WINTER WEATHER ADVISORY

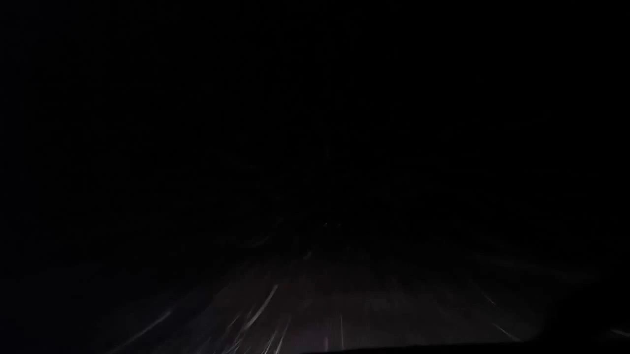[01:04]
least you guys can hear me and I gotta share with you guys I'm driving with my high beams on I can barely see but to prove it or to show you guys I have to I